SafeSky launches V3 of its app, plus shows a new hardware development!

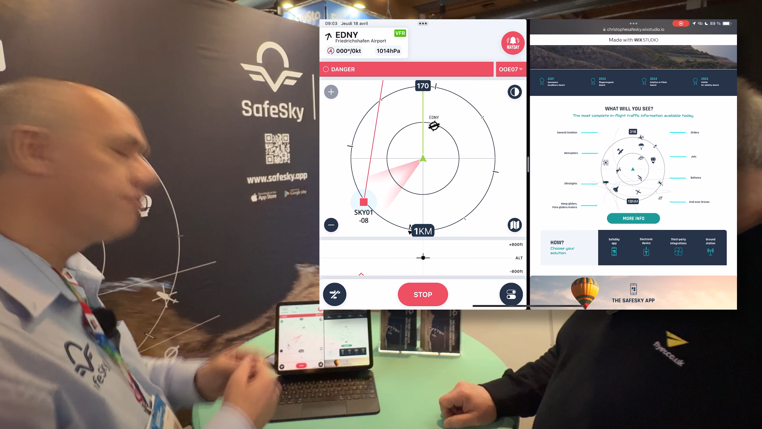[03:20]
Traffic seven o'clock. And based on this, only relevant alerts will pop to you. So here in this example, we have a sample aircraft that is going on the left side of us.
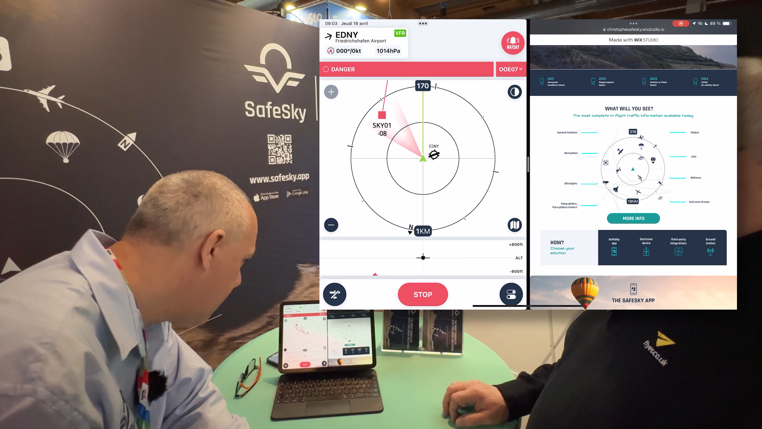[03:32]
And at the moment, it's still representing a danger. But at a certain moment, its velocity compared to us will prove that it's going away anyway. And there is no way to be triggered with an alert.
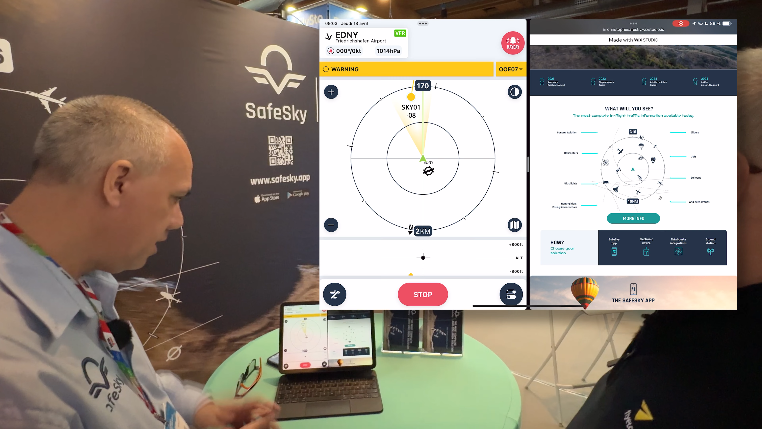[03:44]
So it's now a warning and it will end up as a traffic information only. Okay.
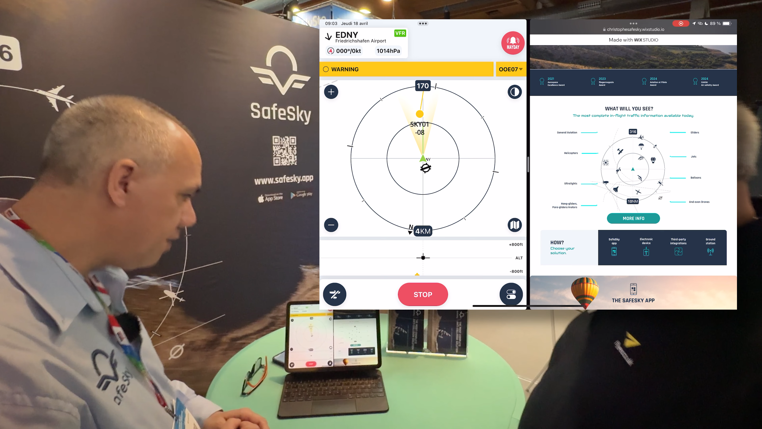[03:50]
So this is especially very, very efficient when you are in busy places and
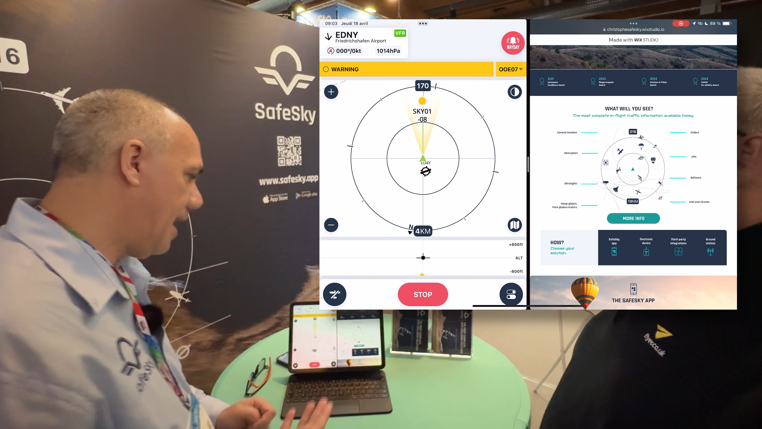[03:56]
at an airport approaching an airfield and in the flight pattern. So that's the smart radar.
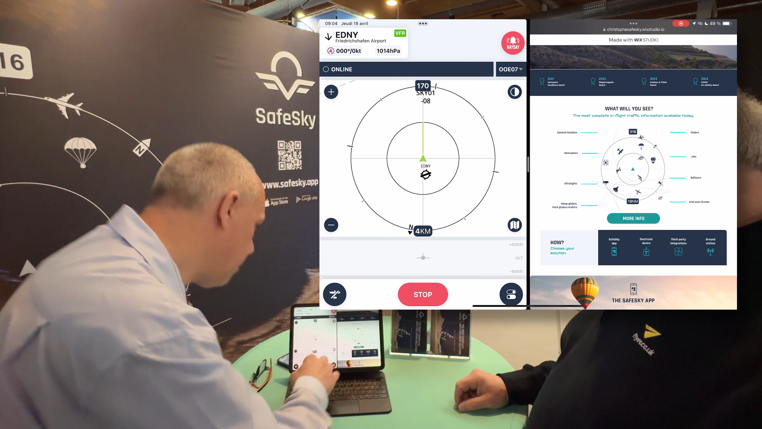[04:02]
Another thing that is interesting that you probably have seen, we have now the weather ahead of us.
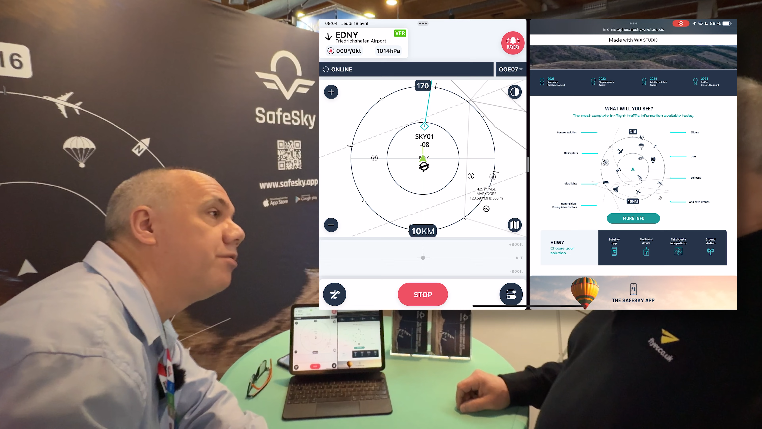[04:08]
It's been a requested feature. It's not directly part of anti-collision, but the fact that you have the weather ahead of you.